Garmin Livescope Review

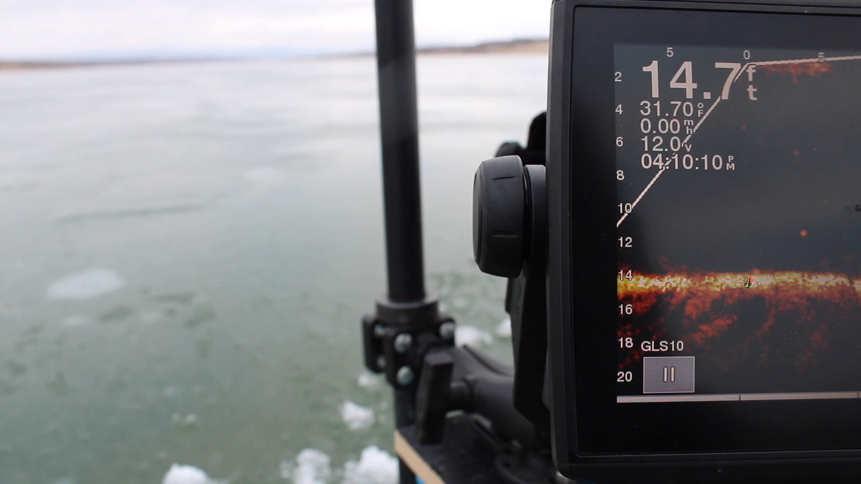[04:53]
On screen: depth 14.7 ft, water 31.70°F
swimming around on the screen wherever and then off to the side right there I can swivel this pole around and I can see 360 degrees around wherever I am and I can scan out you can see at the top I can scan out accurately about 80 feet right here if you get in a little bit deeper water you can
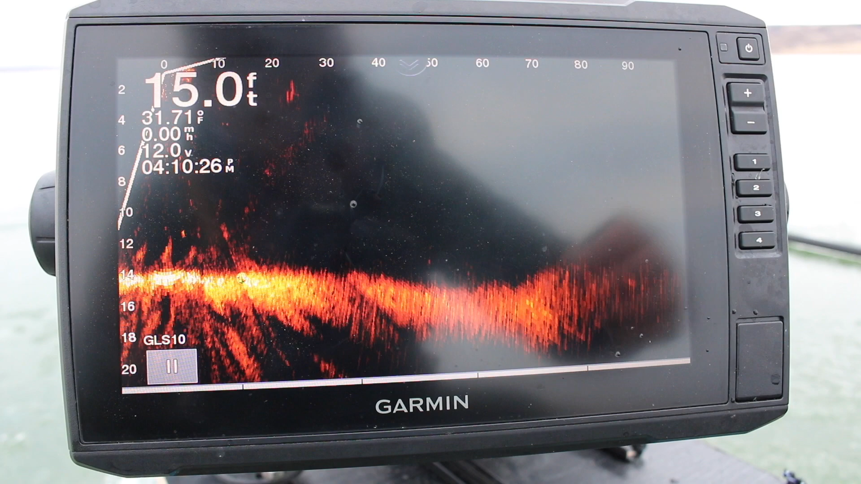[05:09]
On screen: depth 15.0 ft, water 31.71°F, speed 0.00 mph
scan out even farther but with 14 feet of water I'm seeing about 80 feet in any direction that I want so it's really useful actually I'm out the other day and I was just I lined my holes up perfectly and I could see my tip up while I was jigging some may say it's cheating I totally agree with them but yeah it's not necessary to have this it's just super duper cool and the amount I've learned just from watching this live
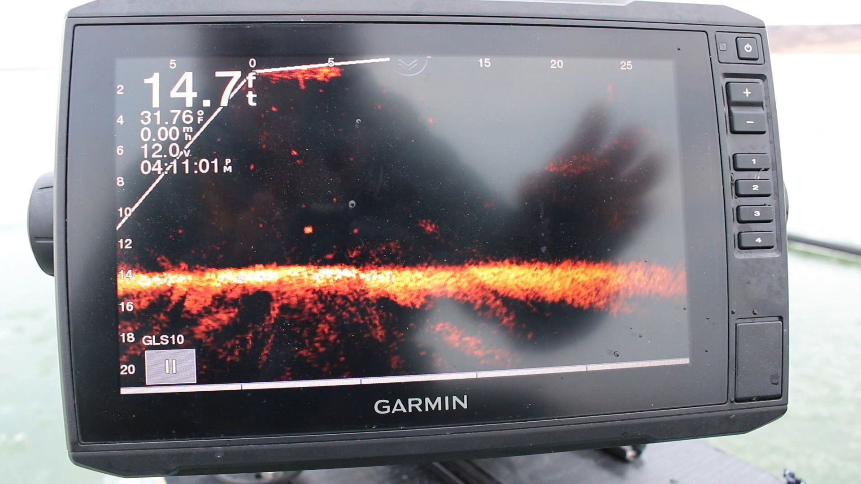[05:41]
On screen: depth 14.7 ft, water 31.76°F, speed 0.00 mph
scope and how fish interact with your bait I've learned so much and it's super cool so okay guys fish on screen kind of was there for a second areas
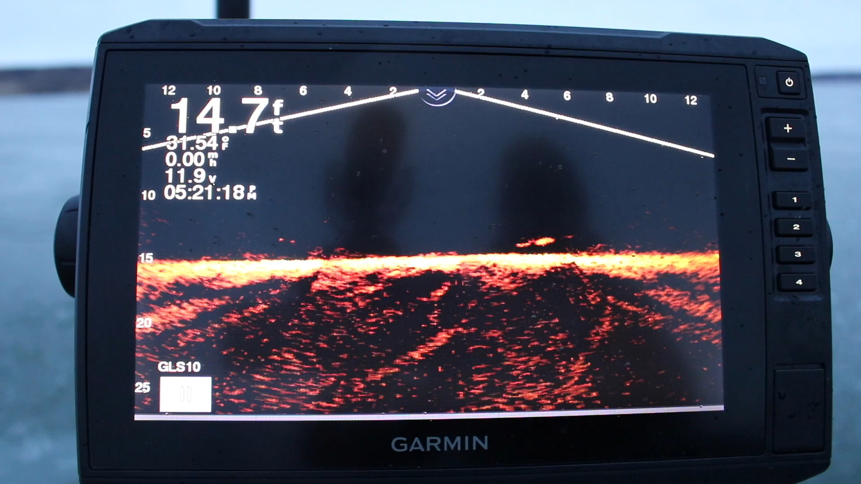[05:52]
On screen: depth 14.7 ft, water 31.54°F
alrighty we're gonna see if we can get this guy to eat there is this is a fight oh yes
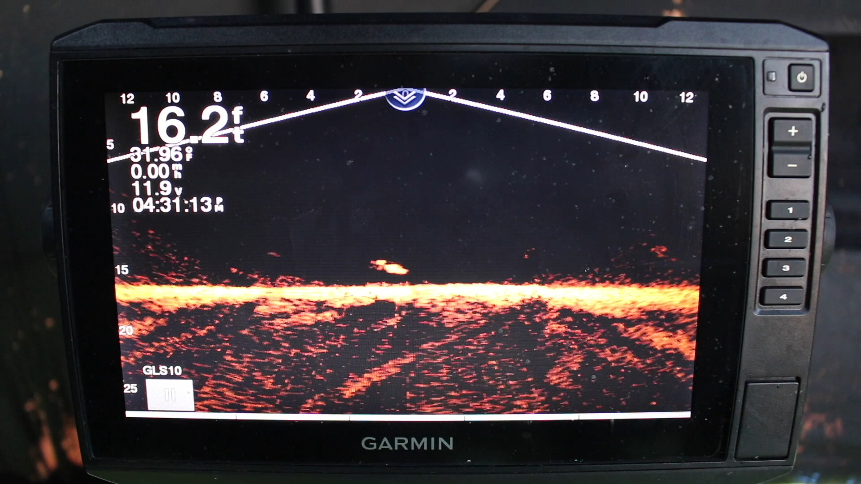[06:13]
On screen: depth 16.2 ft
got him pike pike pike pike pike catch me catch me catch me oh there's a bike oh I'm gonna hit all we're gonna do is after he's slammed oh you got it
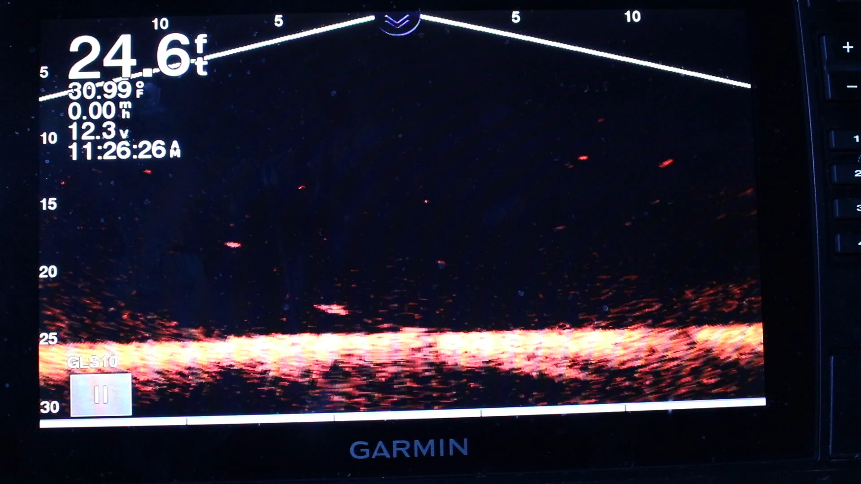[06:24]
On screen: depth 24.6 ft, water 30.99°F
here we go guys here's a fish fish he likes this no way how in the heck did I miss him try again try again you can do it I believe in you I
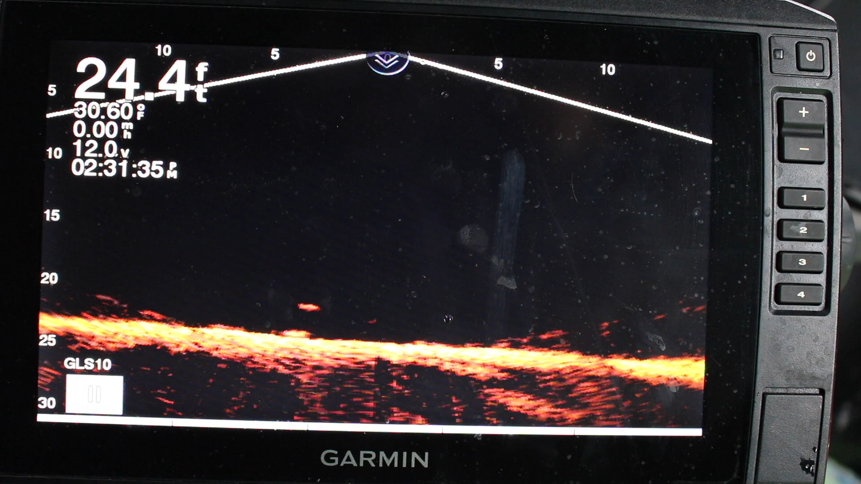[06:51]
On screen: depth 24.4 ft
believe in you I really do yes I believed in him and he did it